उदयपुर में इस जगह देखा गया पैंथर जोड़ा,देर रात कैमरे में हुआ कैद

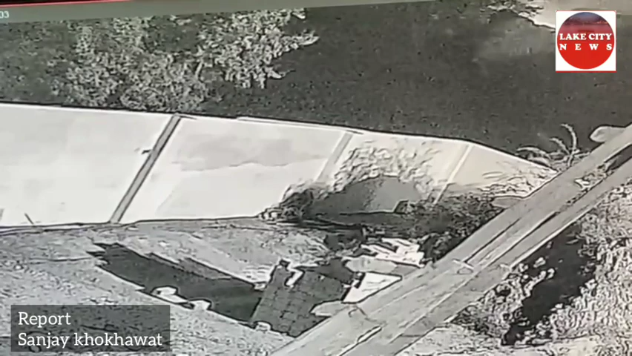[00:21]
Camotech Factory के पास का एरिया है जहां पर देर रात 11 बजे एक पैंतर जोड़ा सडक क्रोशिंग करते हुए देखा गया हलकी गटना वहां लगे एक CCTV कैमरे में कैद हुए जहां पैंतर चलांग मारते हुए देखे गए हैं देखे आभी पैंतर का यह वीडियो